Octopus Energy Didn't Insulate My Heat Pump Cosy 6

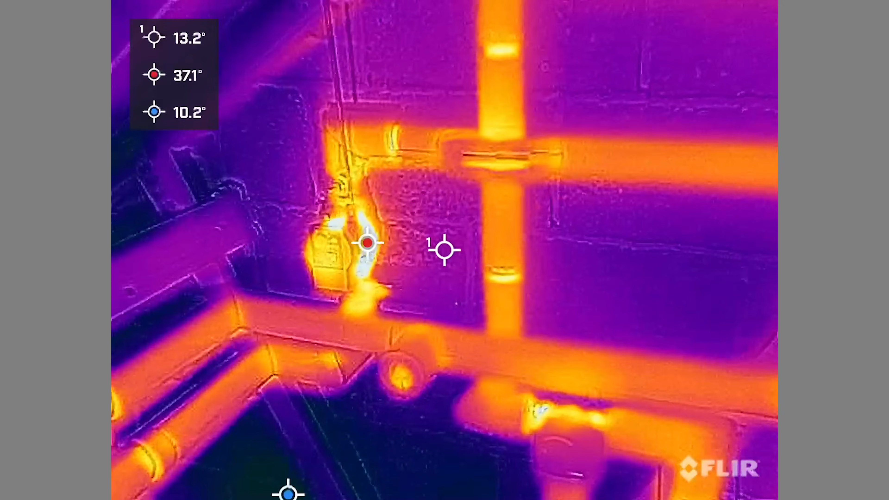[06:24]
on mine i have a buffer tank with a separate pump pumping around the system and that
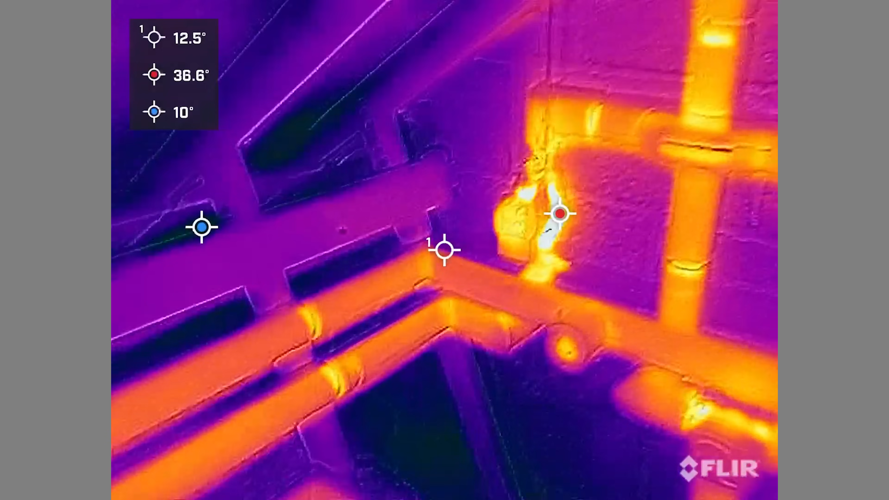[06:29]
pump glowed up very hot now you could argue that octopus could have bought the pre-formed insulation part
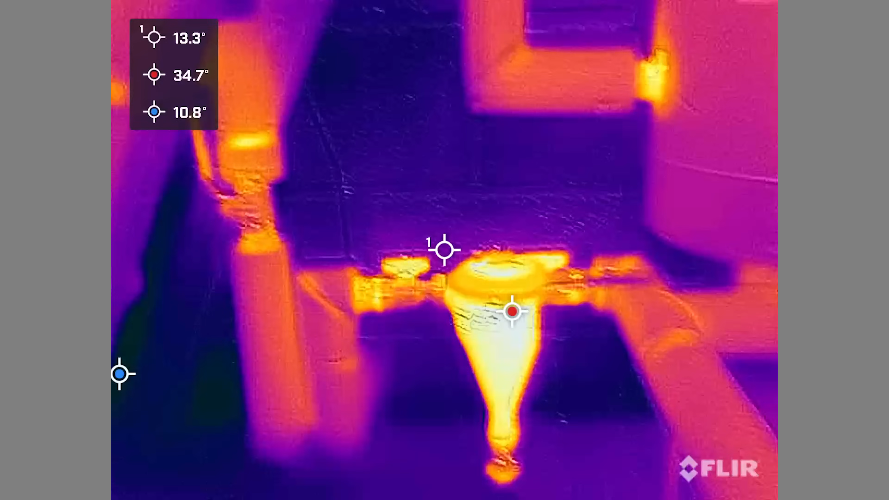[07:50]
now the next bit that was going up was the filter now if you don't know this filter
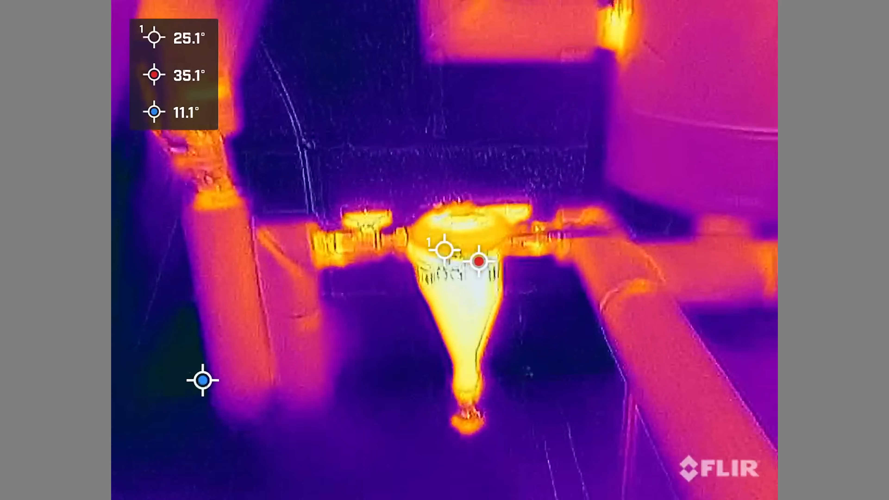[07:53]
does quickly explain it takes the water going through it and it has a massive